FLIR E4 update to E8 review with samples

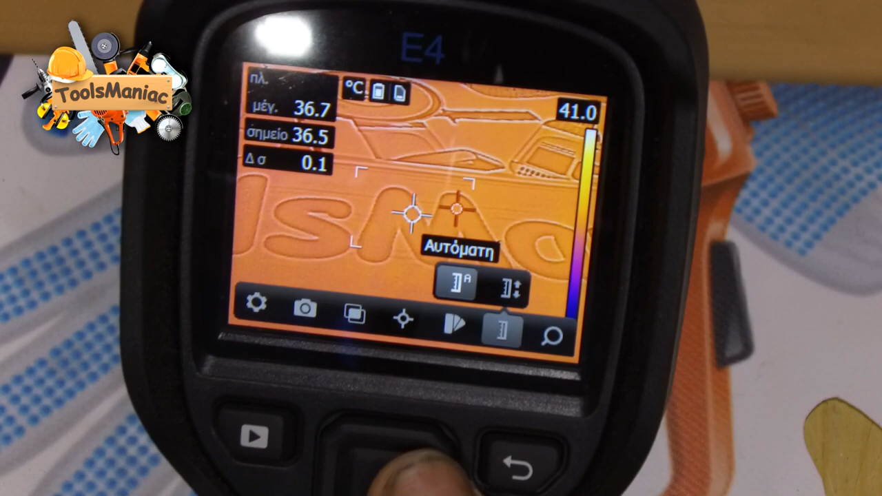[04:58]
On screen: spot 36.5°C, max 36.7°C, scale top 41.0°C
την κλίμακα θερμοκρασίας μπορούμε να κάνουμε αυτόματο ή χειροκίνητο, εμείς το βάζουμε στο αυτόματο και έχουμε και το zoom που δεν έχει ε4,
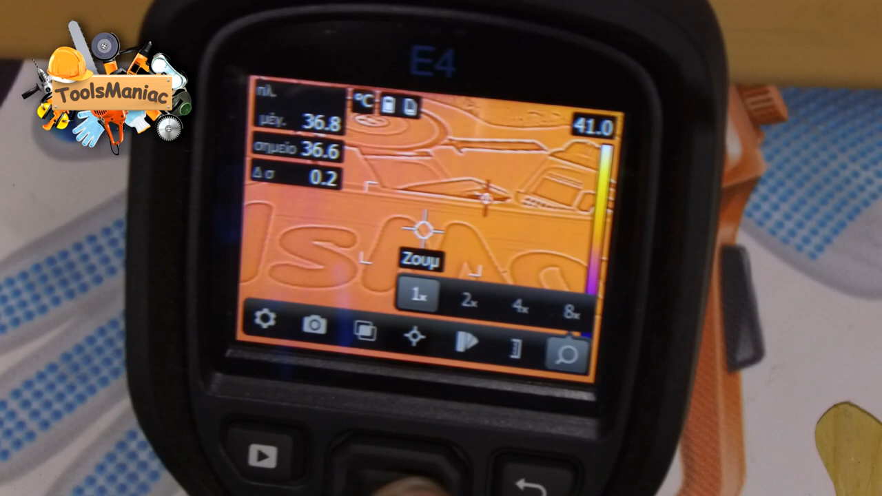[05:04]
On screen: spot 36.6°C, max 36.8°C, scale top 41.0°C
δεν μπορούμε να ζουμάρουμε μέχρι και 8x2, 4 και 8.
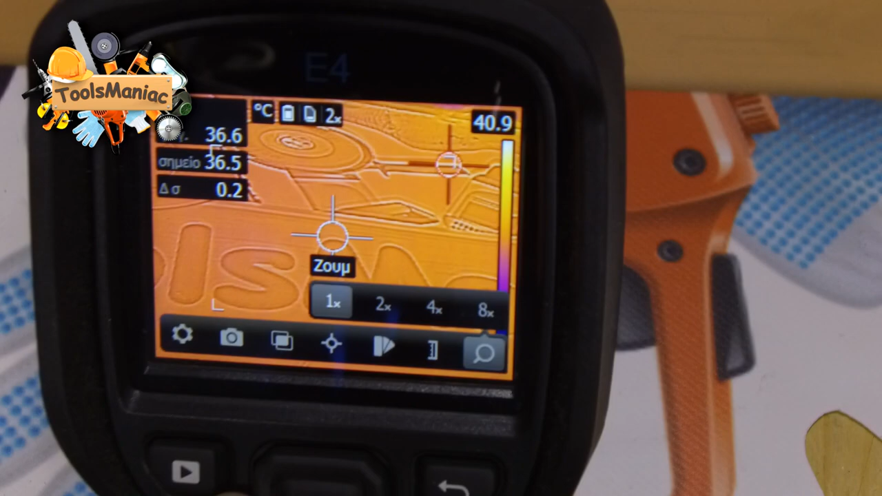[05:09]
Αρκετά καλό αυτό.
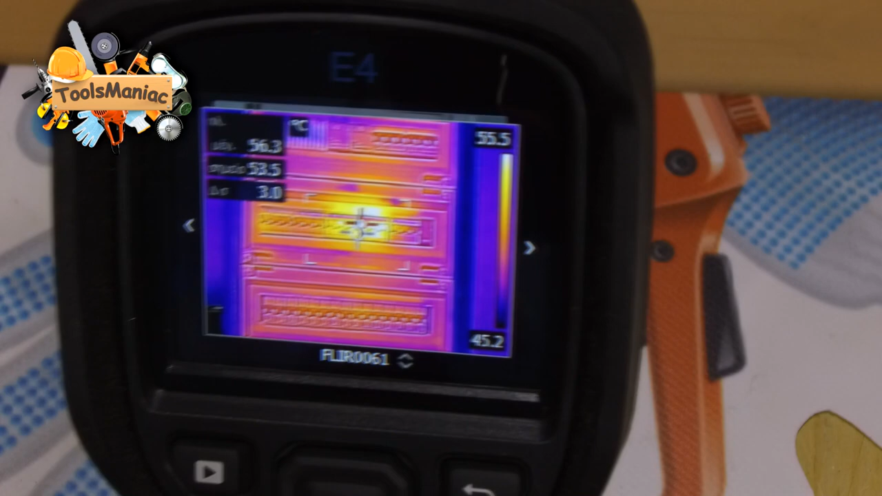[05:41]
Άνοιξα τον πίνακα, εντοπίσαμε ότι είναι στο κάτω μέρος της ασφάλειας το πρόβλημα, γιατί είχε χαλαρώσει μία βίδα, η κεντρική βίδα δηλαδή από τις 3 της μεσαίας φάσης ήταν χαλαρή, με αποτέλεσμα να κάνει ένα μικρό σπινθυρισμό και αυτό ανέβασε τη θερμοκρασία στο συγκεκριμένο σημείο.
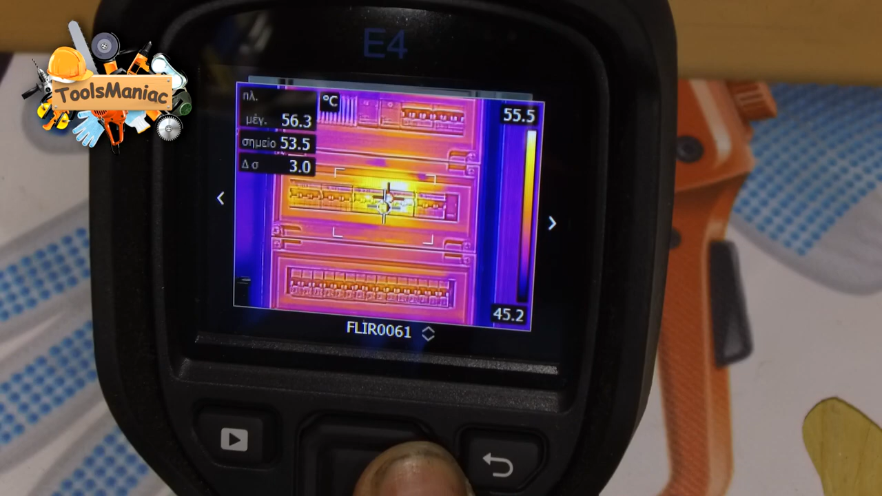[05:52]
On screen: spot 53.5°C, max 56.3°C, scale top 55.5°C, scale bottom 45.2°C
Πάμε να δούμε τώρα μια άλλη περίπτωση. Εδώ έχουμε έναν πίνακα ο οποίος είναι πίνακας ψυγείων, ψυκτικών θαλάμων για την ακρίβεια,
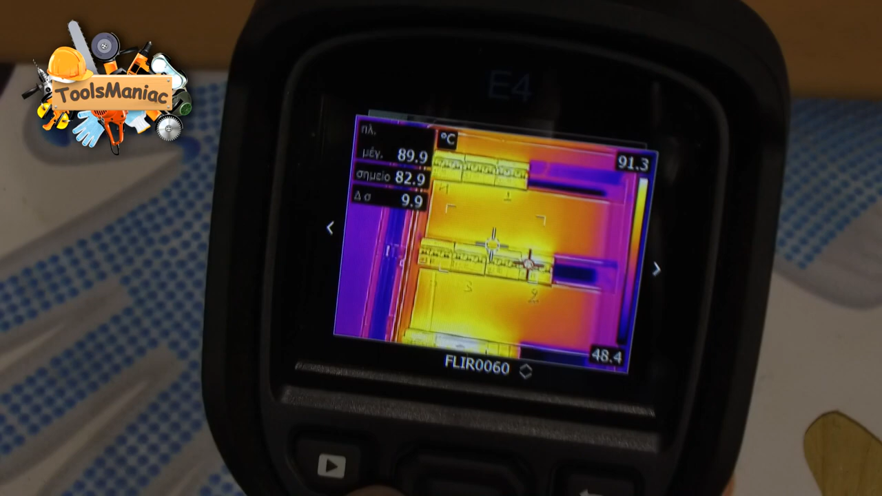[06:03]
On screen: max 89.9°C
που ο πελάτης με φώναξε και μου είπε ότι ο πίνακας καίει στην κυριολεξία και όντως αν
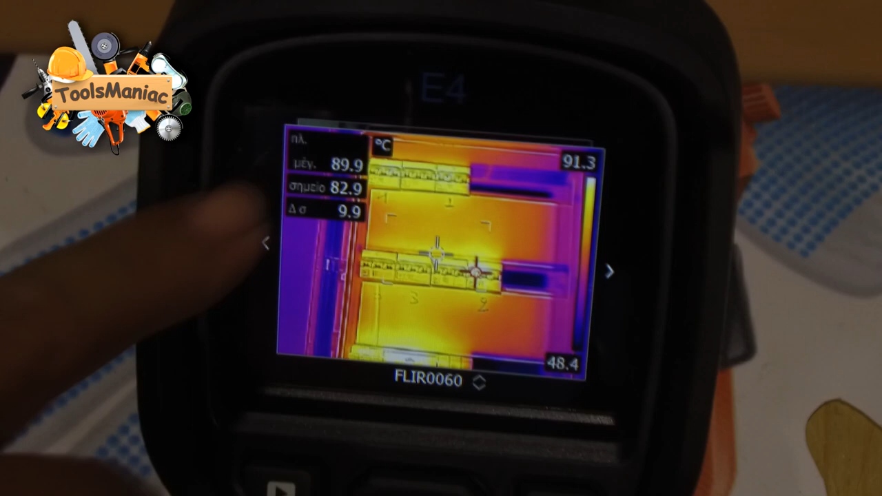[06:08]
On screen: scale bottom 48.4°C
δείτε η θερμοκρασία του είναι στους 89,9 βαθμούς στις ασφάλειες και είναι εδώ το χρώμα,
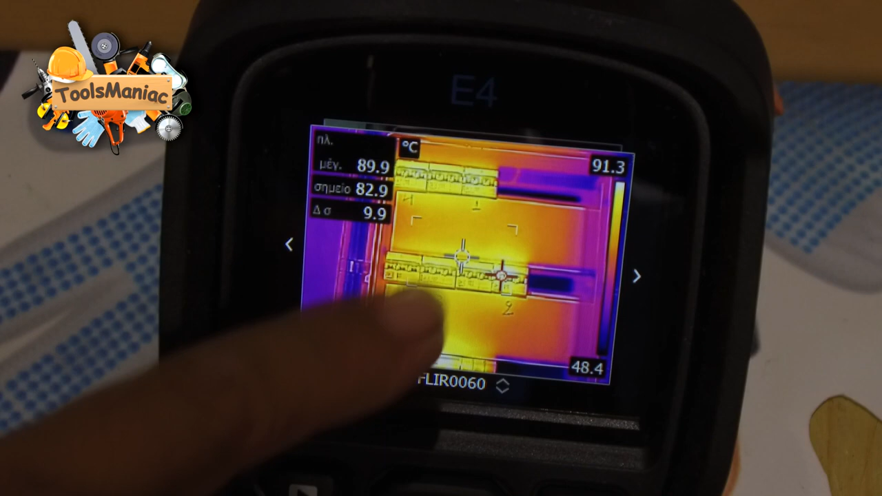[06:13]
On screen: spot 82.9°C, max 89.9°C, scale top 91.3°C, scale bottom 48.4°C
αν δείτε από κάτω εδώ η θερμοκρασία είναι 91,2, στις αναχωρήσεις από το γενικό είναι στους 91,2 βαθμούς, ήταν υπερβολικά μεγάλη,
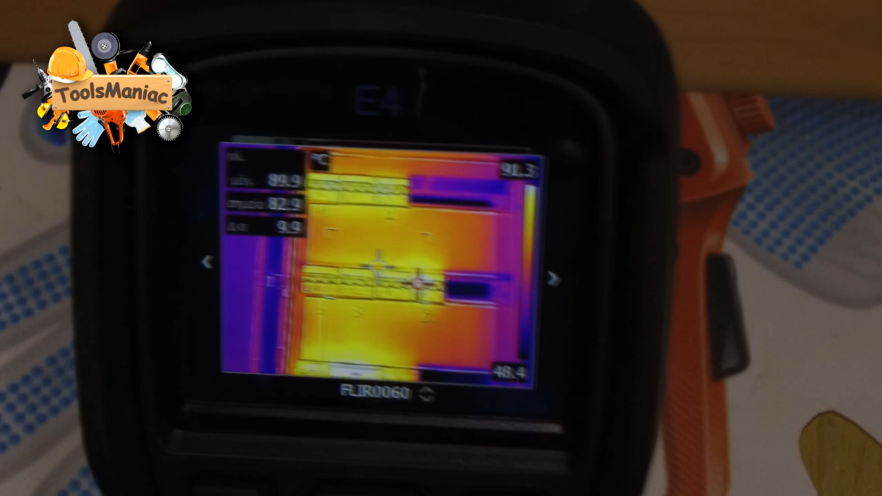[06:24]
με αποτέλεσμα να κάνω μια μπερομέτρηση στις γέφυρες από το γενικό
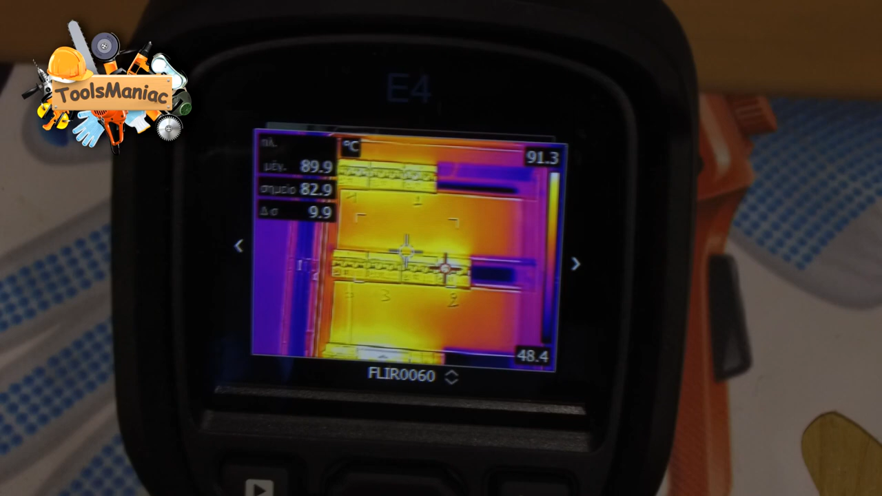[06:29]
On screen: max 89.9°C, scale top 91.3°C, scale bottom 48.4°C
μπρος στις ασφάλειες και συνολικά τραβάγανε όλες μαζί. Ήταν περίπου, αν θυμάμαι καλά, 8-9, κάτσαμε 1, 2, 3, 4, 5, 6, 7.
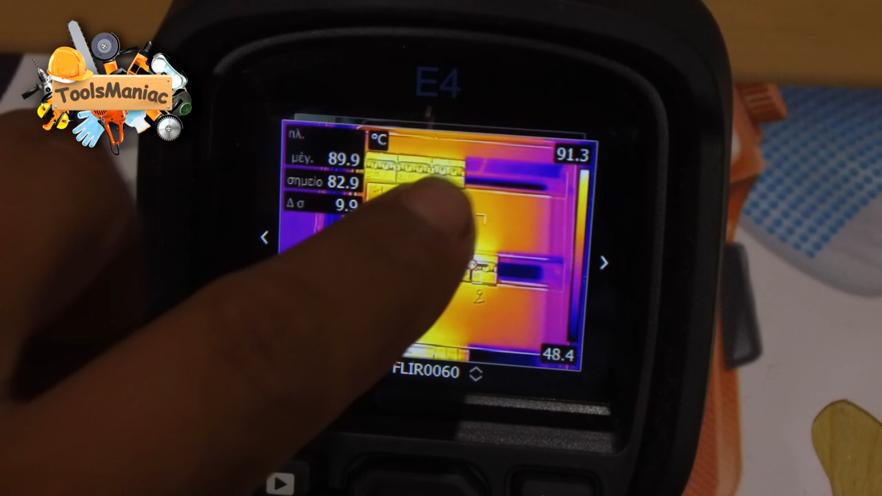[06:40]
On screen: spot 82.9°C, scale top 91.3°C, scale bottom 48.4°C
7 καταναλώσεις, τραβάγανε 60 αμπέρ και οι 7 μαζί. Και είχαν δεκάρι καλώδιο. Με αποτέλεσμα να ζεσταίνεται υπερβολικά.
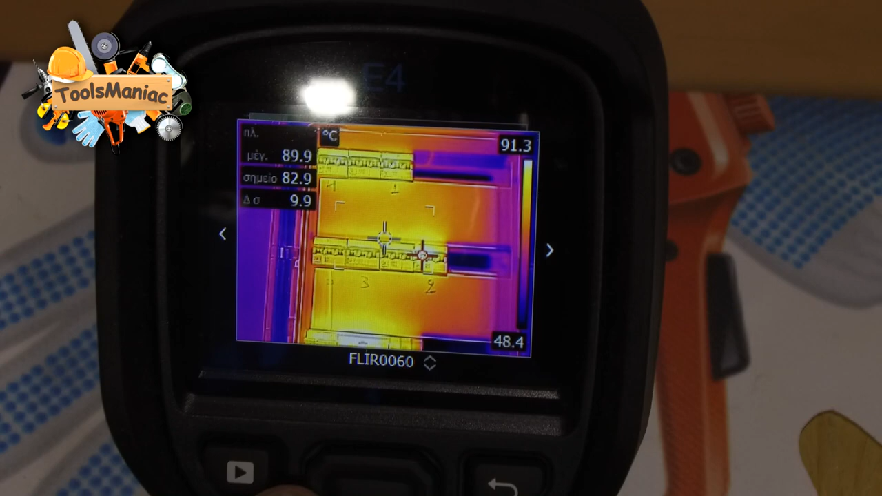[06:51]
On screen: spot 82.9°C, max 89.9°C, scale top 91.3°C, scale bottom 48.4°C
Αλλάξαμε το καλώδιο, βάλαμε πολύ μεγαλύτερης διατομής. Για την ακρίβεια βάλα 25 στις γέφυρες. Και λύθηκε το πρόβλημα άμεσα.
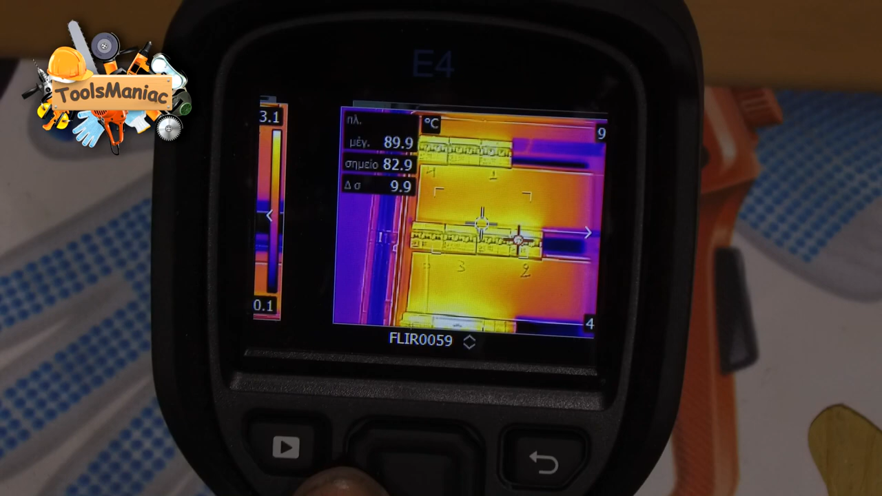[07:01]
On screen: spot 82.9°C, max 89.9°C
Εδώ βλέπουμε και στην αναχώρηση τη θερμοκρασία.
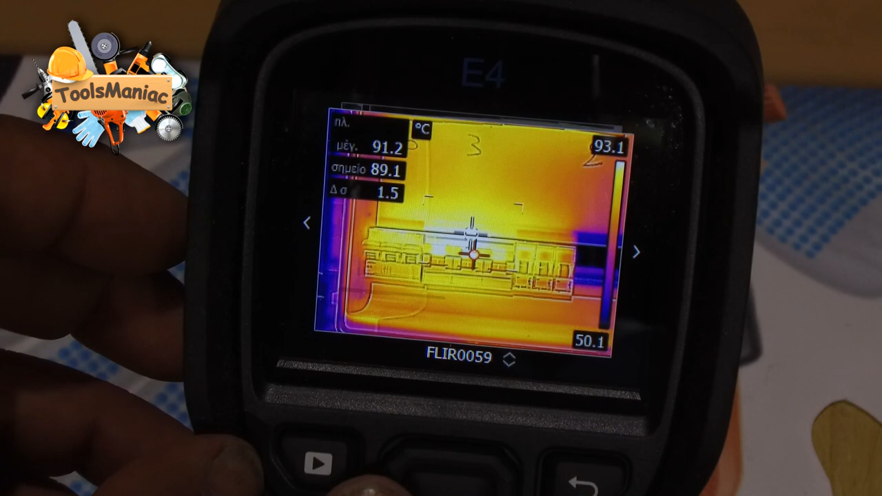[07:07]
On screen: spot 89.1°C, max 91.2°C, scale top 93.1°C, scale bottom 50.1°C
Να το βάλουμε λίγο και σε πλήρη οθόνη, φαίνεται καλύτερα.
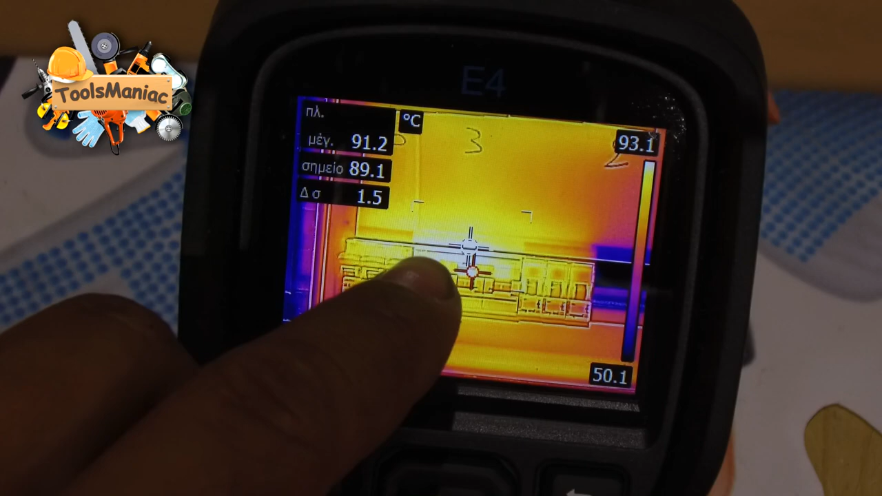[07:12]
On screen: spot 89.1°C, max 91.2°C, scale top 93.1°C, scale bottom 50.1°C
Στις αναχωρήσεις βλέπουμε ότι είχε 91 βαθμούς. Πράγμα το οποίο δεν εντοπίζεται πάρα πολύ εύκολα.
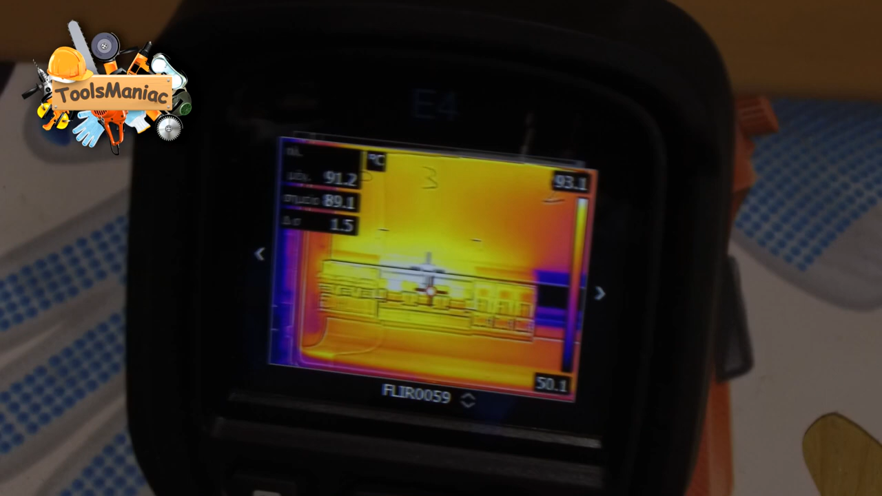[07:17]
Αν πεις εντάξει, αν τα ακουμπείς στα καλώδια το καταλαβαίνεις, αλλά είναι αρκετά επικίνδυνο.
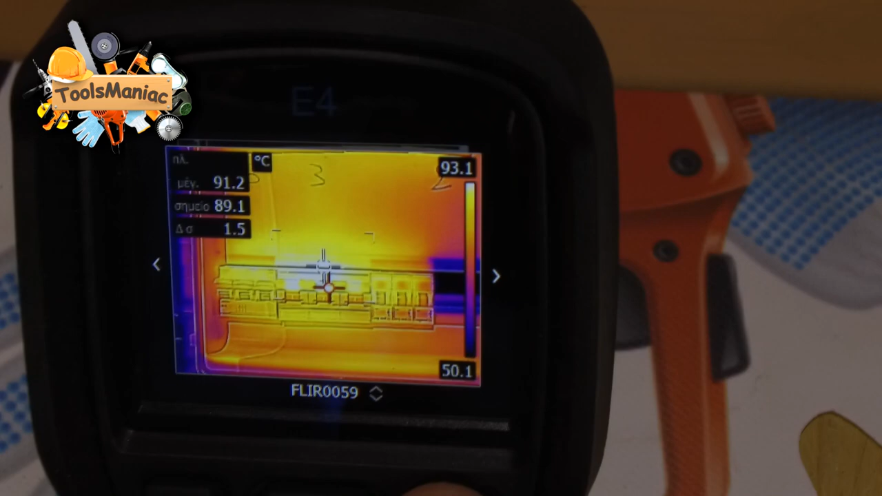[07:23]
On screen: spot 89.1°C, max 91.2°C, scale top 93.1°C, scale bottom 50.1°C
Με τη θερμοκάμερα λύσαμε άμεσα το πρόβλημα, τα εντοπίσαμε χωρίς κανένα απολύτως πρόβλημα.